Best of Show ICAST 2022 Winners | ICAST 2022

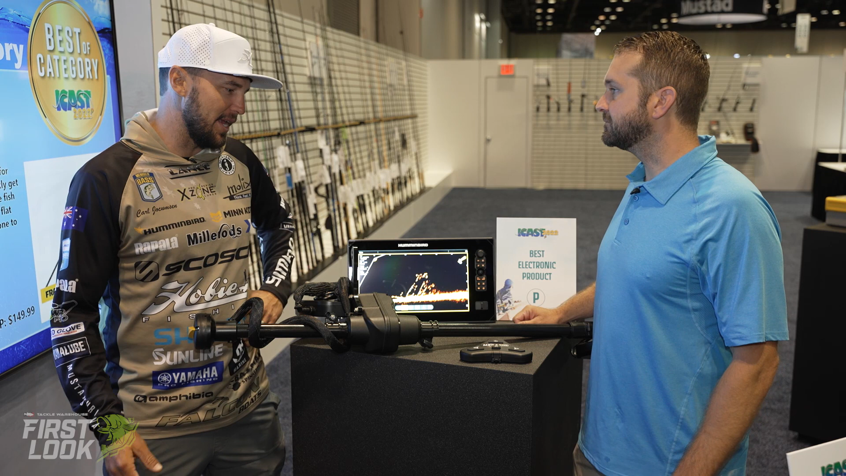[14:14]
The technology is absolutely insane. For me, we fit up this in my shop. We had all the anglers from both sides, Elite, MLF, coming up to my shop, fitting it up and then going down to the lake and testing it. My first 10 minutes on the lake, I'm driving along and one of the technicians that had a lot to do with designing this walks out the front. He's like, you might like this feature. We see a stump on 360, hold my finger on it, does a circle, says target lock.
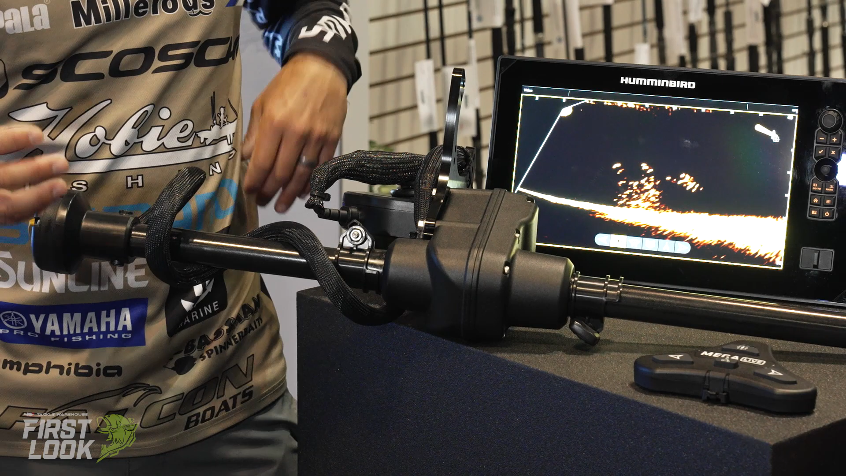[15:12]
And once we fit that up, the others took less than 30 minutes to fit them up on the boat. You can buy this unit itself and then fit, if you've already bought a Megalive, you can fit your Megalive to it, or you can buy the whole unit fully set up. You can control it by a foot pedal. It actually has a hand control you can have around your neck or in your pocket. This is a full customizable button.
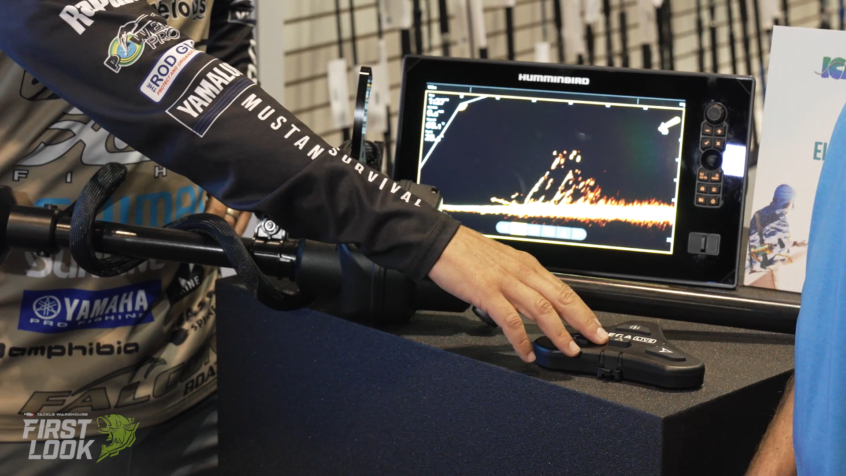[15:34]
I can have this to have Minn Kota steer. I can have it for target lock. I can have it for sweep. There's a lot of customized options that you can use with it.